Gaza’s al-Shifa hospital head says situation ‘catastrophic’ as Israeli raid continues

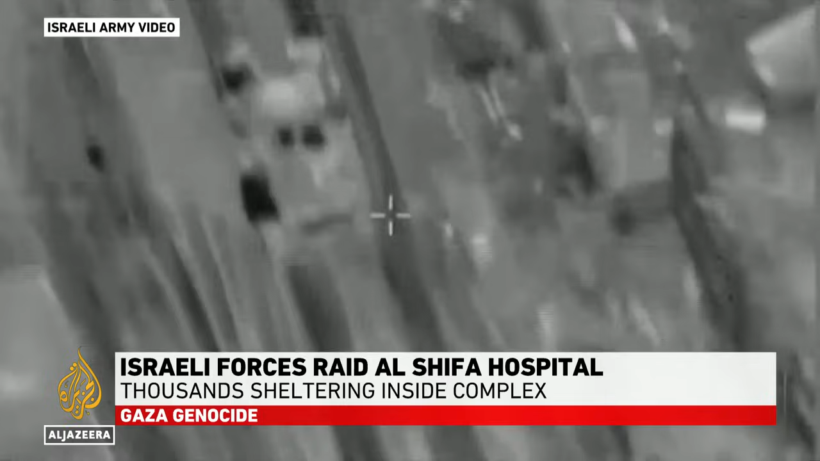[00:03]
Their movements can be seen in this Israeli drone footage.
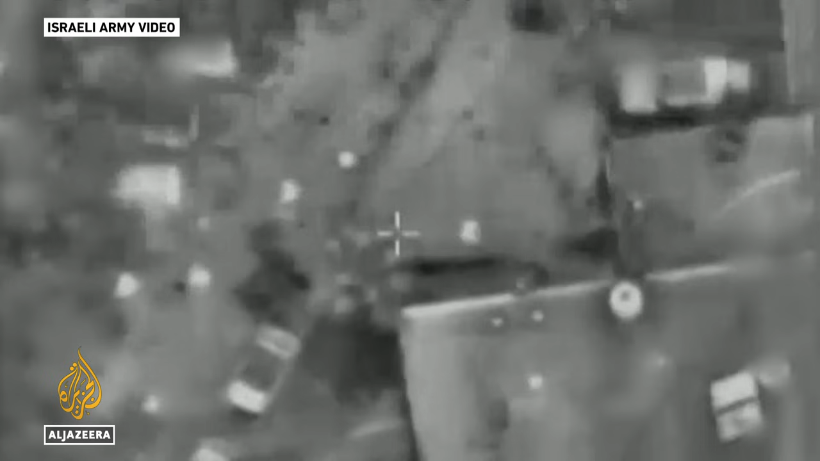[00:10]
On Wednesday evening, the Israeli army released this video.